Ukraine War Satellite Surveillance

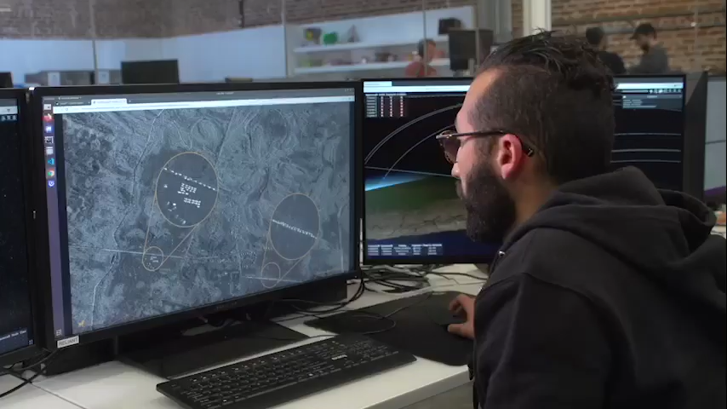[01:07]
even through clouds and bad weather like Ukraine in winter.